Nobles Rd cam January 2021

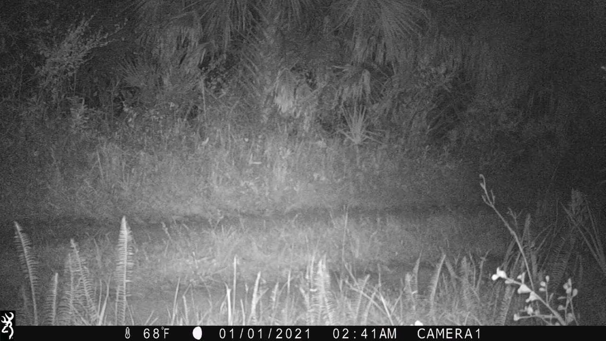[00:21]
minutos antes del tiempo que demoran en cruzar el carril. Ahí entre estas.